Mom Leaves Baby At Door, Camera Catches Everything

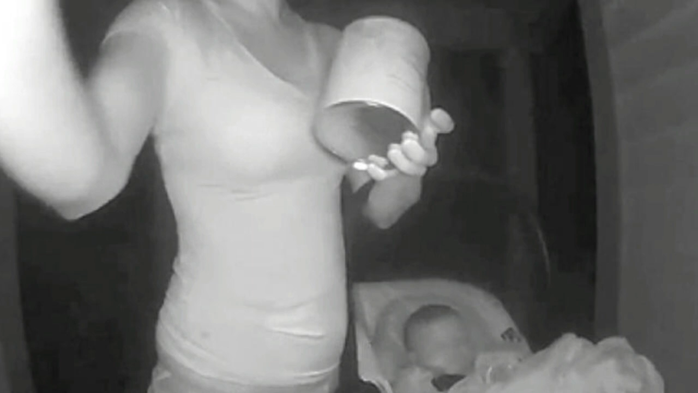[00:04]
Suddenly, she remembered her security camera recorded footage. She needed to know what kind of woman did this. Was it someone she knew? Would she recognize her? She grabbed her phone and watched the footage back. She watched as the woman walked up to her door, looked around, and settled her baby onto her front porch.
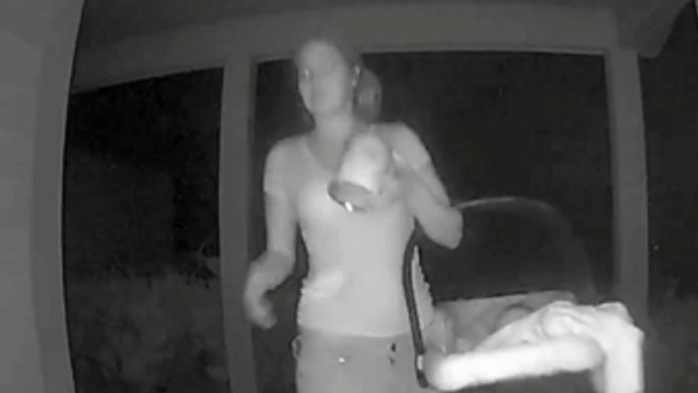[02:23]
She watched as the woman walked up to her door, looked around, and settled her baby onto her front porch. She looked older than her kids, definitely not the teenage mom scenario she had painted in her mind. But just as she began to look closer, her phone rang. It was her daughter. Surprisingly, she asked her if there was a baby dropped at her door. Confused, Trish said yes. Do you know this, baby?